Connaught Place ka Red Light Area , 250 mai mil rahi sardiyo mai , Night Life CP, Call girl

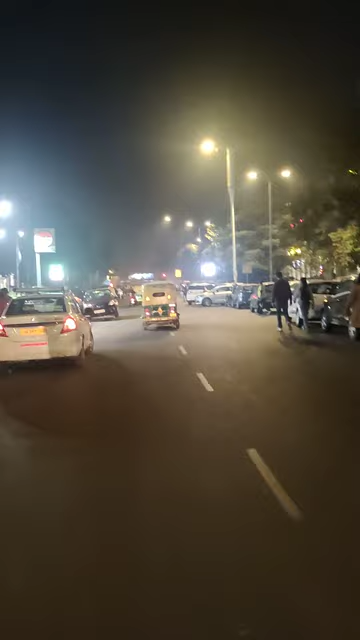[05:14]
यह-पैटल पंप पागिया यहां का फेयिए और हम चल रहे हैं डाल की तरफ